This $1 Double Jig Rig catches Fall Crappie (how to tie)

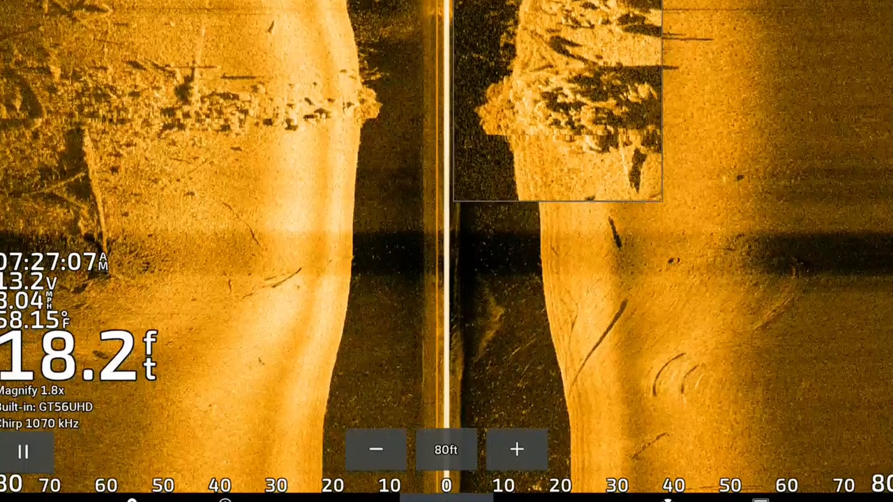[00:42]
On screen: depth 18.2 ft
So we're going to be using side imaging, focusing on the current breaks that are caused by rock piles or rock spines, sandbars, and any type of lay down. That's where a lot of these fish are stacking up on this river. We're going to run down river, find them with the side imaging, and I'm going to show you how to tie on the double jig set up.
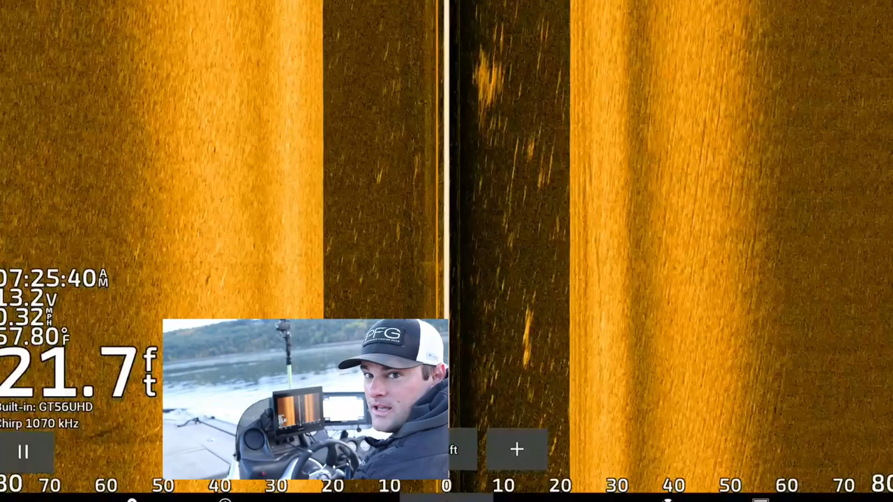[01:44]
On screen: depth 21.7 ft
I'm going to show you kind of this rock spine I found last week and what these fish are actually going to look like on side imaging here.
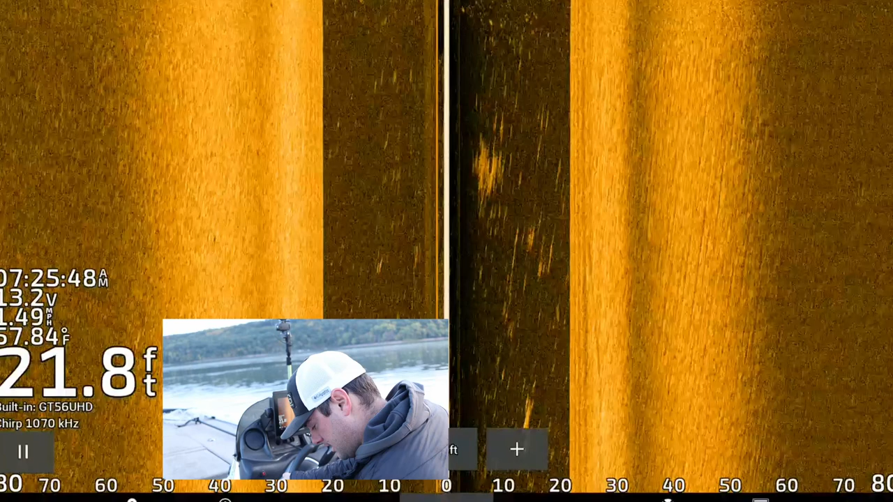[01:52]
On screen: depth 21.8 ft
I am recording, yep.
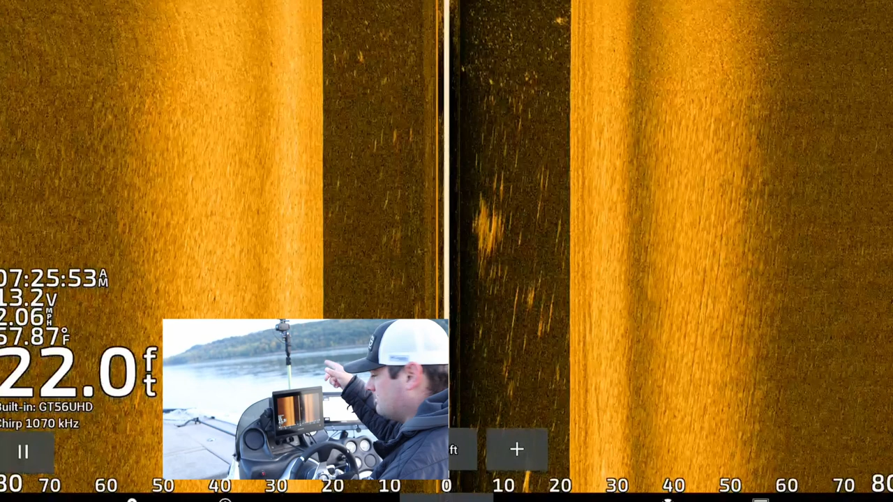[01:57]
On screen: depth 22.0 ft, water 57.87°F
So any type of current break where that's up river right there, so current's coming down this way.
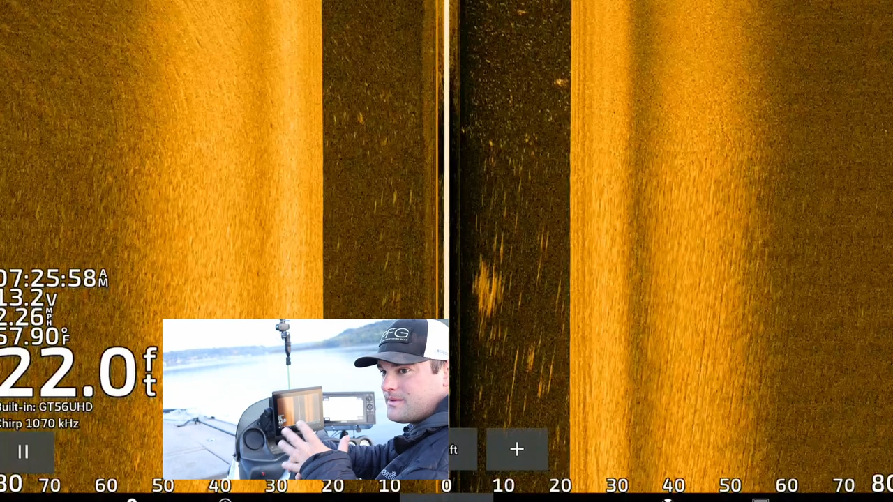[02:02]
On screen: depth 22.0 ft, water 57.90°F
If you can find any type of currency, and that's where these crappie like to hang out, they do not like to hang out in the main part of the channel.
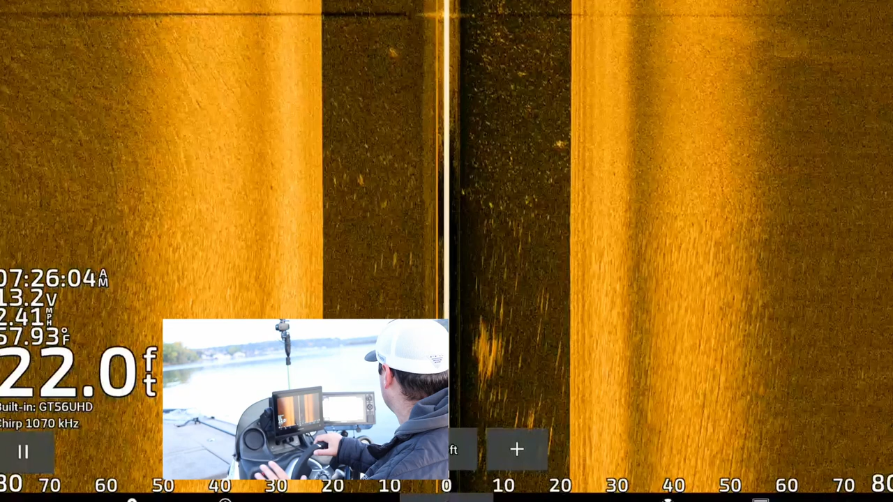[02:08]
On screen: depth 22.0 ft
Unless it's slower current, lower water, then you might find them there.
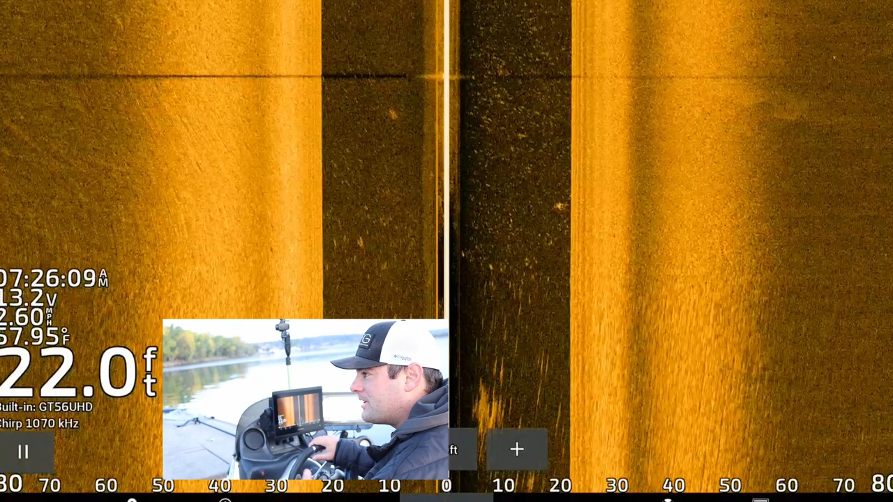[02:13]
On screen: depth 22.0 ft
But for the most part, these crappie like to hang out in slack water. There's a rock pile here that I'm going to show you.
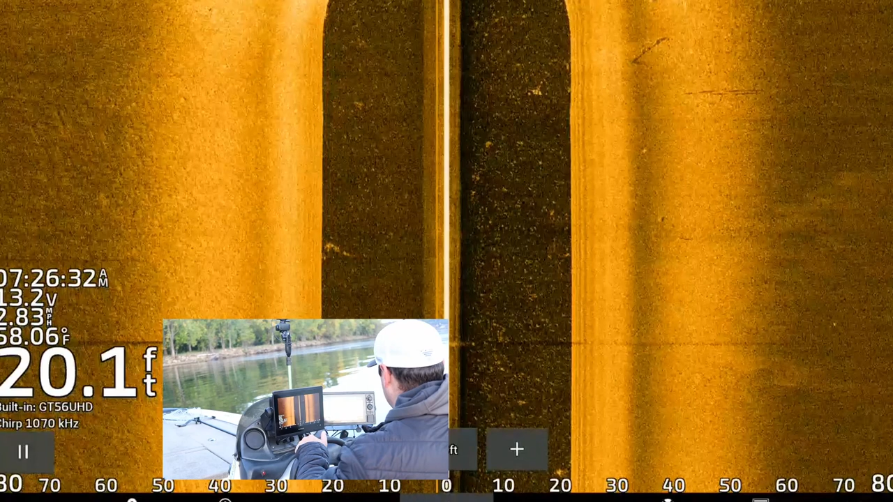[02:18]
On screen: depth 20.1 ft, water 58.06°F, speed 2.83 mph
It had a ton of fish on it a few days ago.
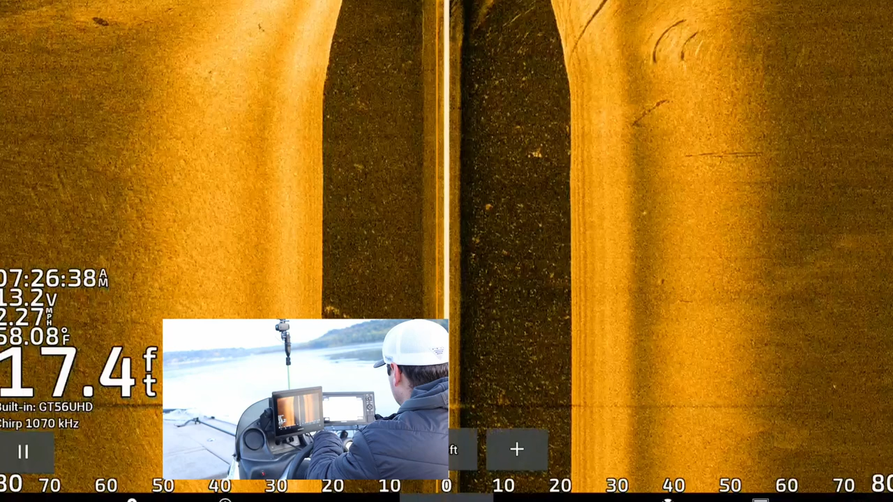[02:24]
On screen: depth 17.4 ft, water 58.08°F
And there's the start of the rock pile.
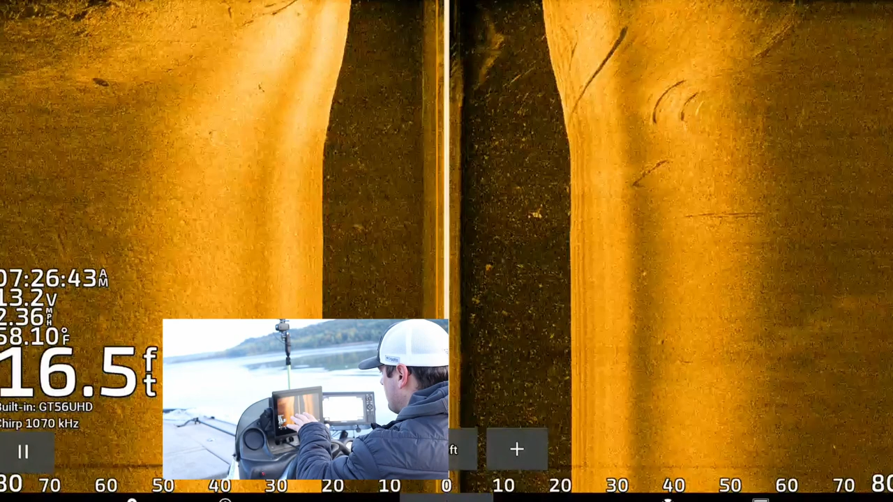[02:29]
On screen: depth 16.5 ft, water 58.10°F
Kind of come up. It kind of swings into the current and then drops back out.
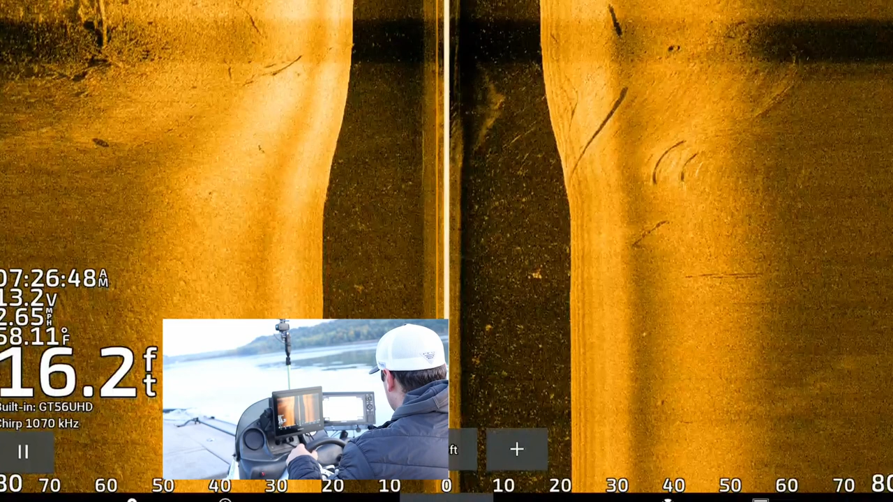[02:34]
On screen: depth 16.2 ft
But there's, as you can see, there's timber on the left. And I'm sure there's some fish up, up shallow.
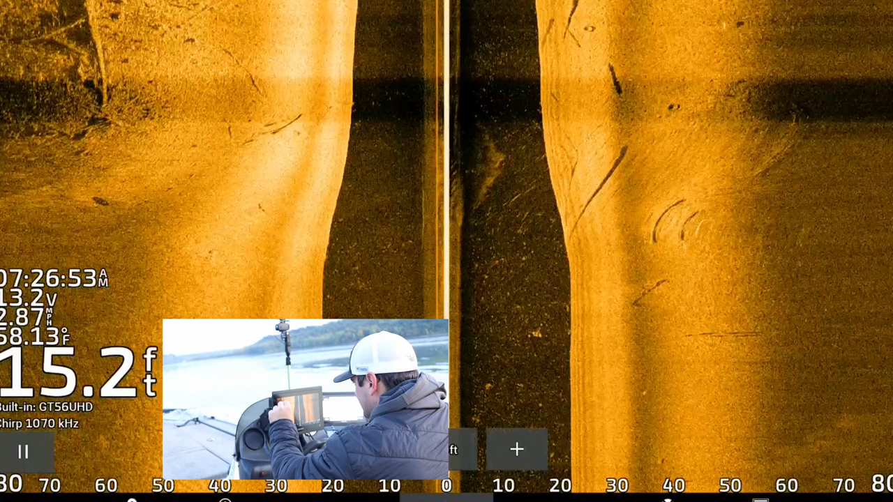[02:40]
On screen: depth 15.2 ft, water 58.13°F
Yeah, I'm sure there's a fish, some fish on that log.
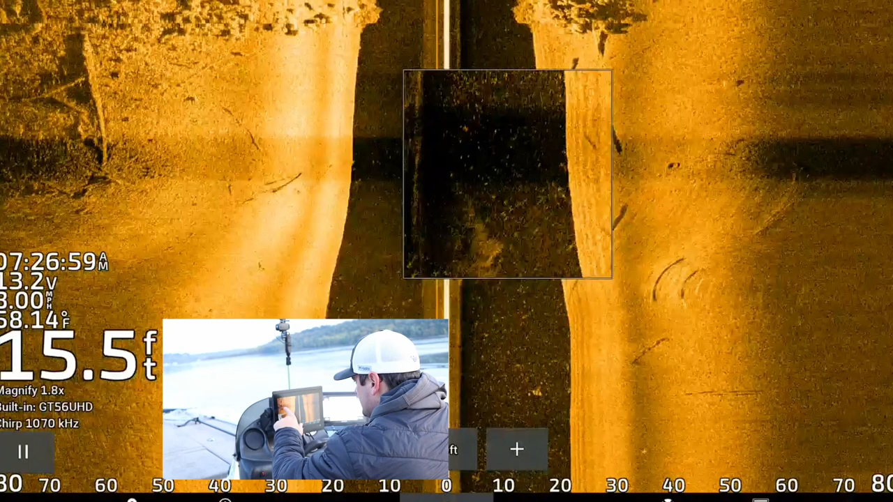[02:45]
On screen: depth 15.5 ft
But this is what I'm looking at right here. These big sections of timber that stick out.
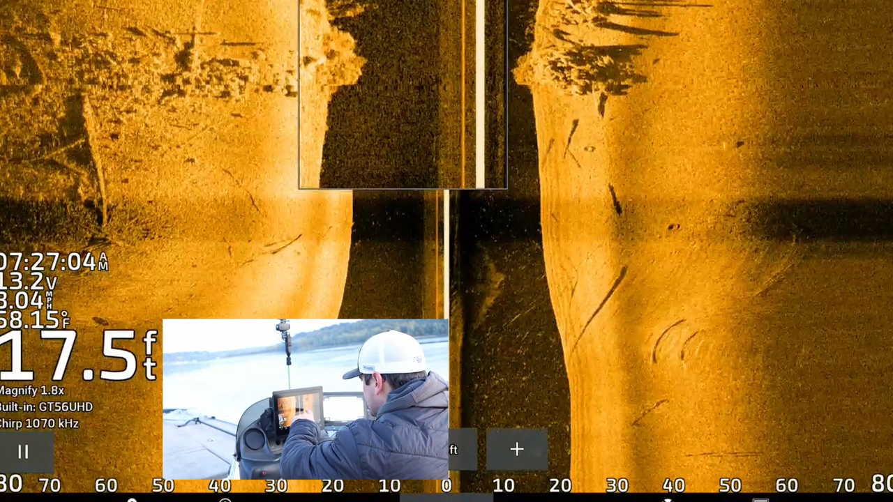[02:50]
On screen: depth 17.5 ft, water 58.15°F
And you can see there's a ton of bait fish. And it looks like there are. I'm going to show you on the live scope a little bit better. There's a ton of bait fish throughout here too, which is the other thing.
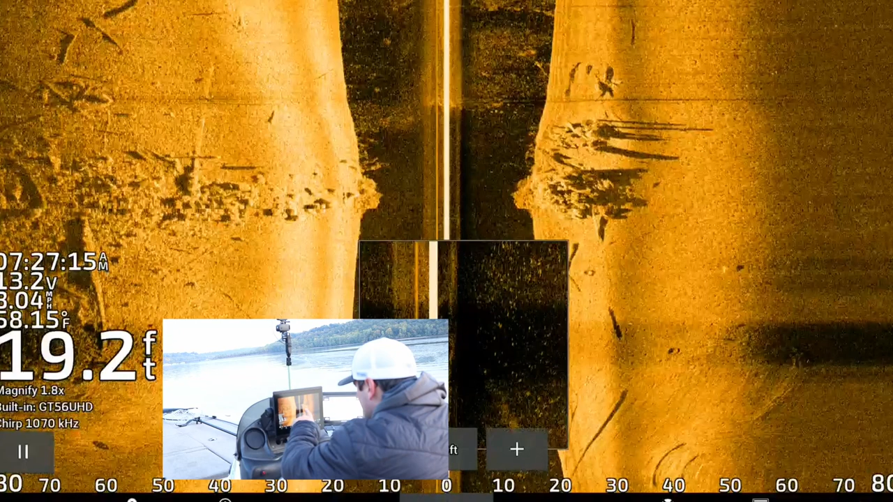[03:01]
On screen: depth 19.2 ft
If you can find oxygen and bait fish or food, you're going to find some crappie. But this is what I'm looking for on my side imaging.
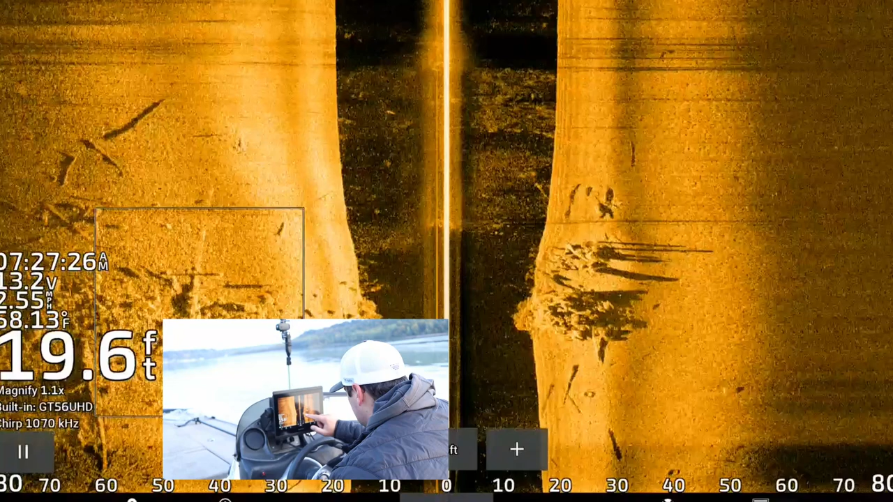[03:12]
On screen: depth 19.6 ft, water 58.13°F
Just these big, you can see these big pieces of timber. I don't know if they're old dock pilings or just driftwood that gets stacked up against these rocks. But there are fish on them. They're hard to see.
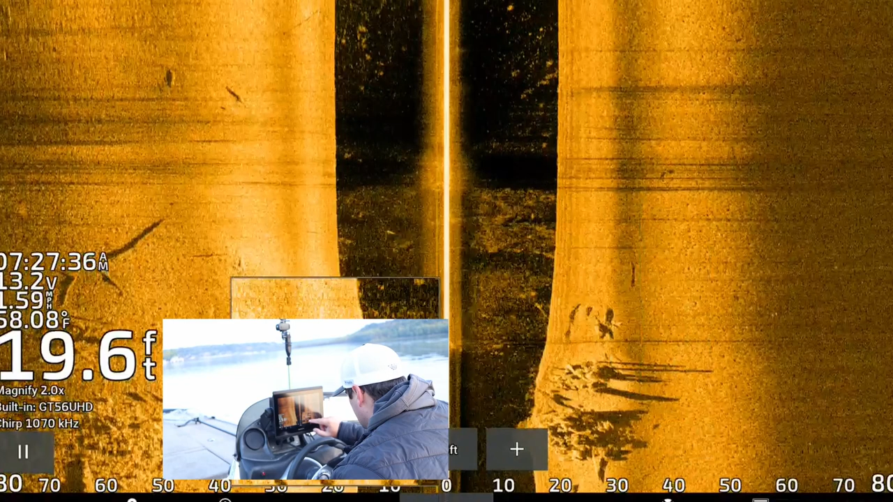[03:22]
On screen: depth 19.6 ft, water 58.08°F
They're bright specks right over the top of the rock pile.
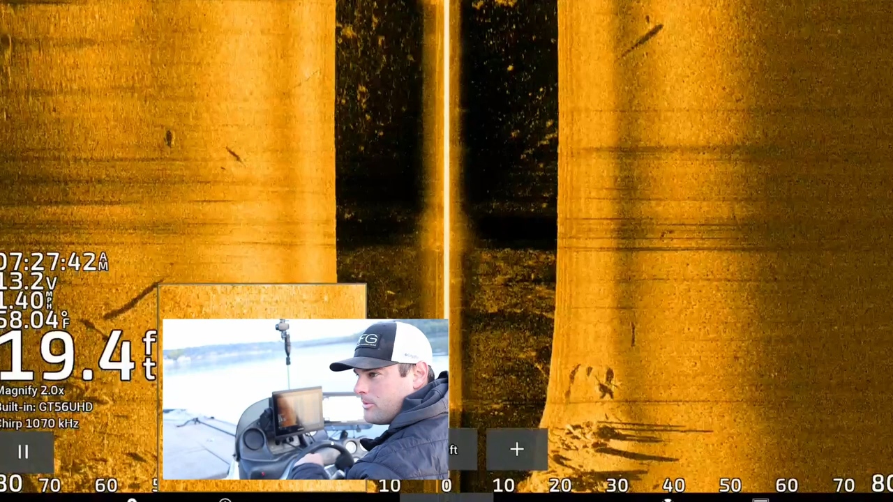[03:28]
On screen: depth 19.4 ft, water 58.04°F
I'm going to go back over it one more time downstream, get you a little bit better look at it. We see these shadows sticking up.